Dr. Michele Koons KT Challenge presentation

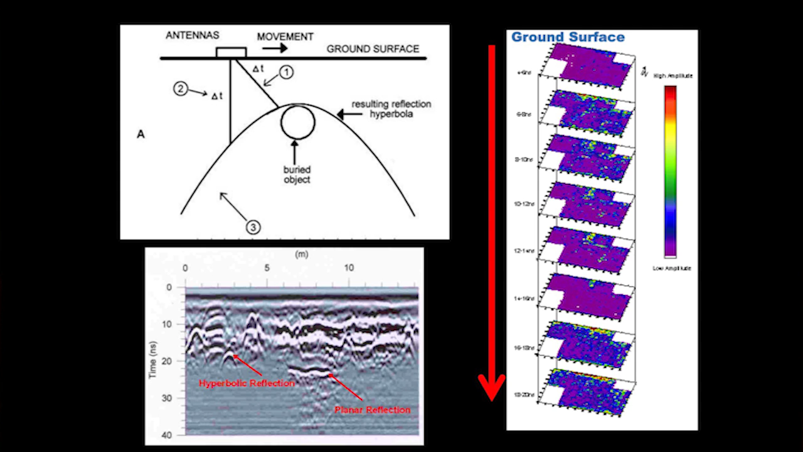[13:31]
It can see things in three dimensions. So we can get the depth of features below the surface. And bear with me.
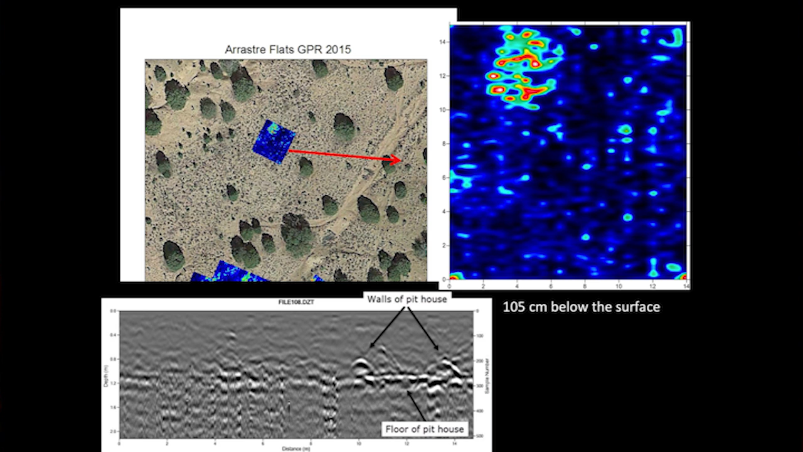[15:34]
And we found this pit house that's about 105 centimeters below the surface. And you can see in this reflection here the nice flat surface of the pit house and the walls on either side.
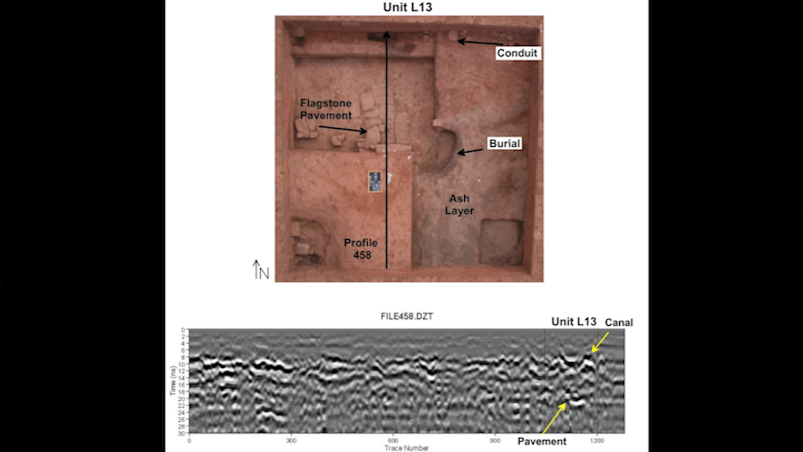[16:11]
But you see there's a reflection down here which I determined to be this pavement surface from excavating. And this is the line. This is the profile. And this is the profile that's produced.